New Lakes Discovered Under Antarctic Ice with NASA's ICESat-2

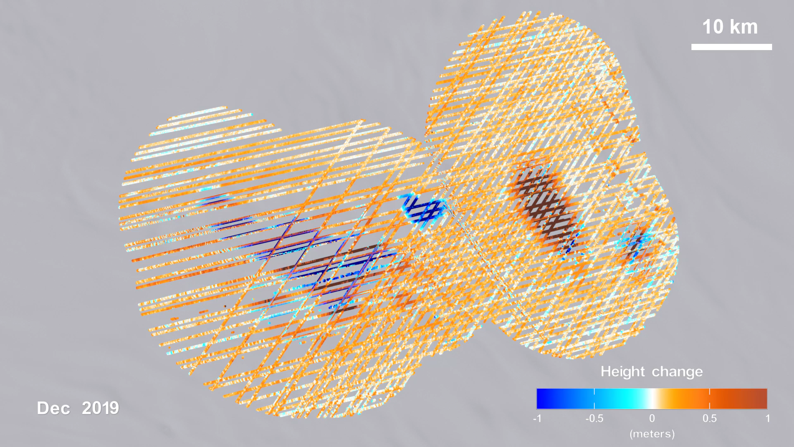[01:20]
Areas seen here in blue show that the surface of the ice is getting lower,